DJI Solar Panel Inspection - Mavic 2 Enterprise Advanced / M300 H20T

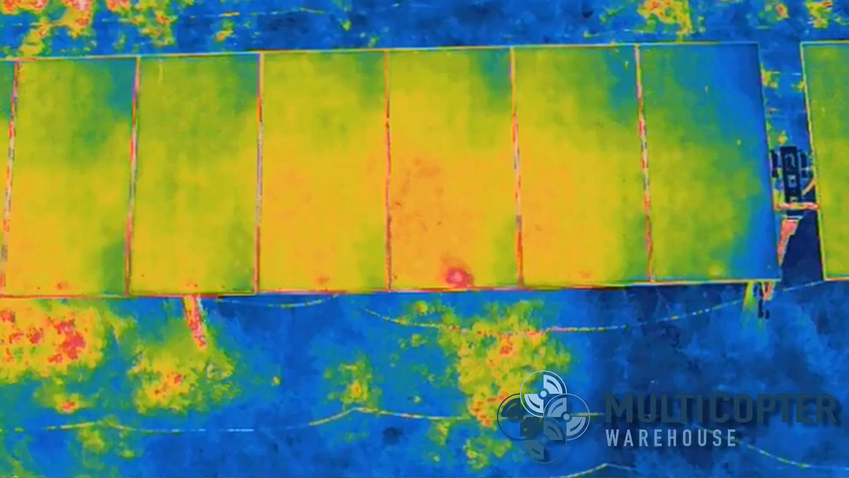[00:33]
That'll show up as an anomaly in the thermal image.
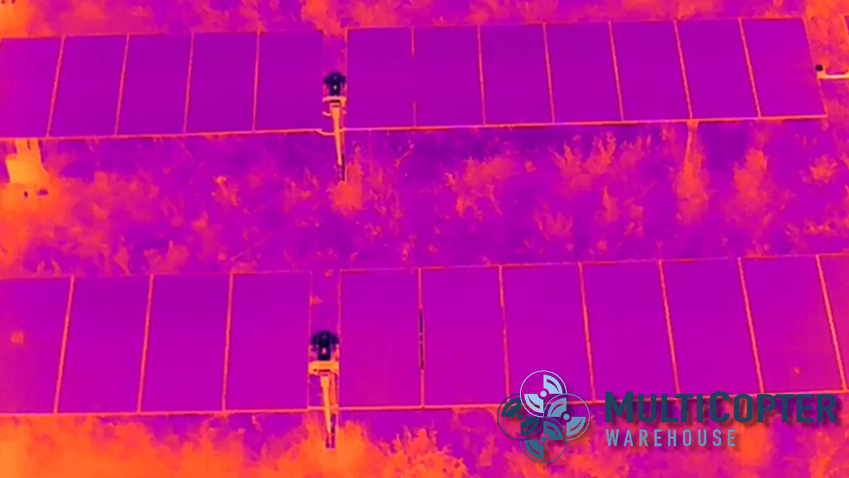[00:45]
Now, with the Mavic 2 Enterprise Advanced,
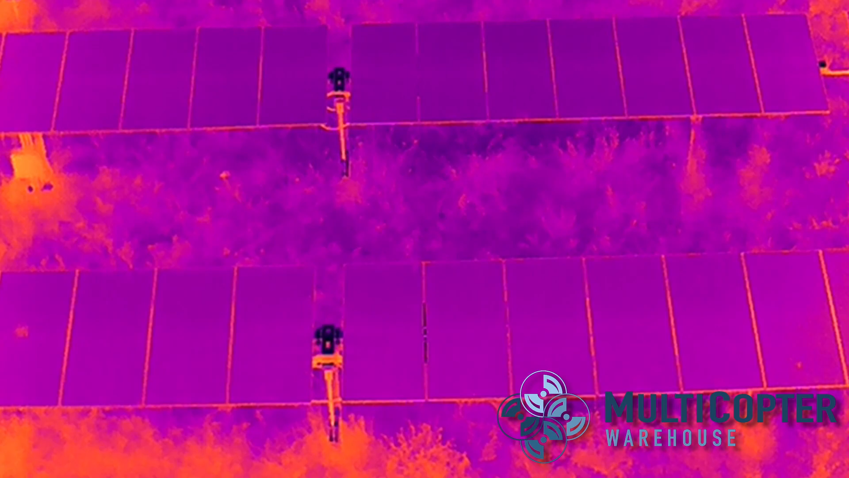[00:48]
while the thermal camera is going to do the exact same thing as the thermal camera on the M300, the visual camera does not have zoom capability.